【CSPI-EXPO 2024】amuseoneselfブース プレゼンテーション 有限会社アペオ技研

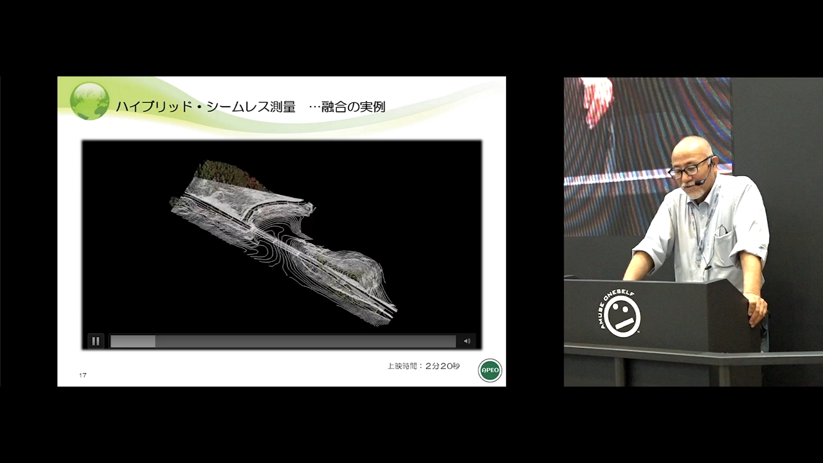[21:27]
2次元の平面図を最終的に構成するのにまず一番第一はUAVグリーンレーザー場所はですね真ん中にあるのが橋です